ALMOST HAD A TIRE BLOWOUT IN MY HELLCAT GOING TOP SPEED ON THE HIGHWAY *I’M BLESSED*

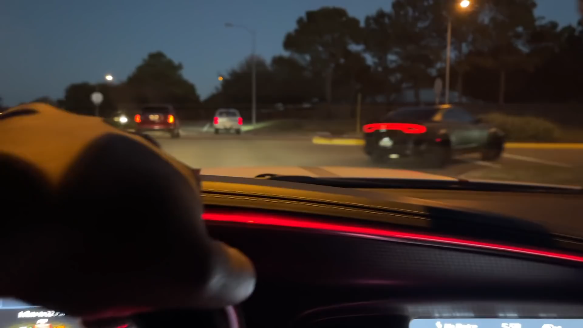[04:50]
What the hell is nigga doing? Still 13 PSI. Though we could have went straight. guess it's another way. Yeah, I know it's a Shell gas station over here somewhere. 12 PSI. I got 2 PSI to go and I'm going to stop. I won't be able to make it.
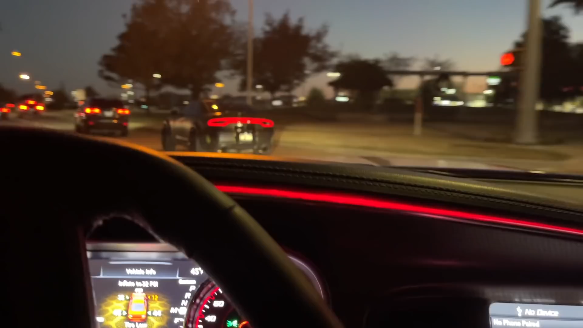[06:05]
Corey had to navigate me over here. So I don't even know which one it is, left or right. I think it's this left one.
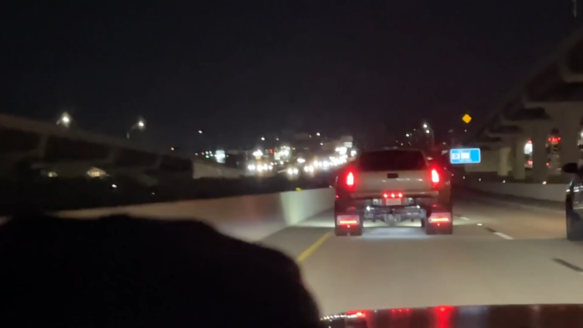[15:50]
Yeah, look at this shit. Golly. It's gonna be traffic. Watch this. Look at this crap. Traffic. Damn slow ass dude. All this damn traffic. It's gonna drop damn near 5 PSI by the time I get out of this traffic. Watch. Watch what I tell y'all. Come on, boys. Let's go.
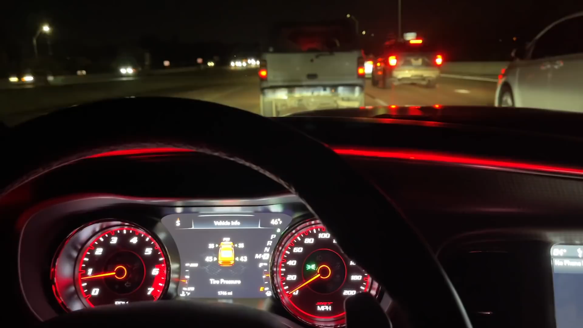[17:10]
That's a big old truck. That's a big old truck. Super Duty. I think that's a 14s. Come on, damn, is my headlights on?
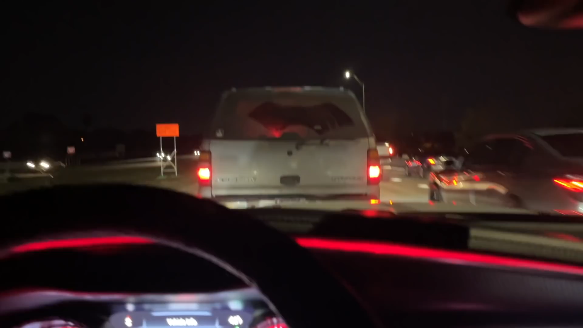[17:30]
I can't. This car's so damn dirty. I can't even see if my headlights on. Jeez.
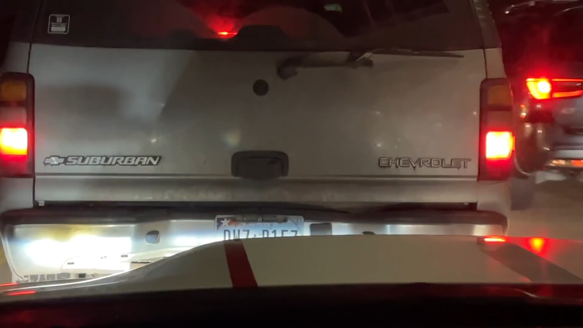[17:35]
Come on, bro. Come on, bro. Come on, bro. Come on, bro.
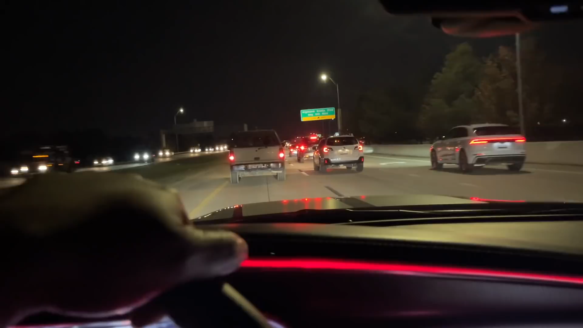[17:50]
Come on, bro. Look at this traffic, bro.